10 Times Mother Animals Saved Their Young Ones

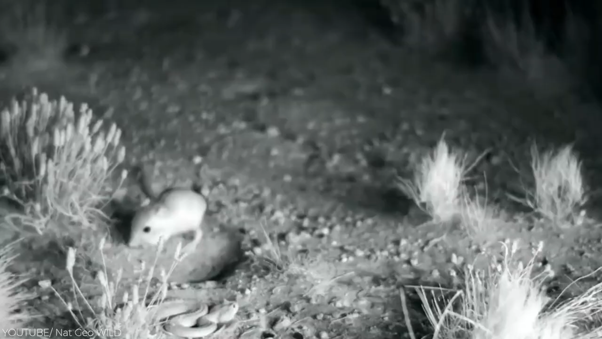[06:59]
In this video, a rat snake seems to have snatched a baby rat and is ready to have a protein-rich lunch.
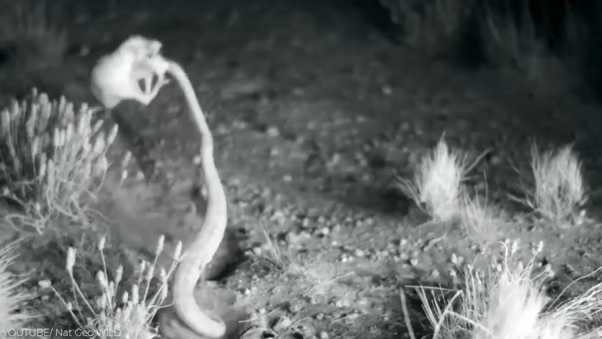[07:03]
The rat's mother is not ready to watch her baby turn into lunch.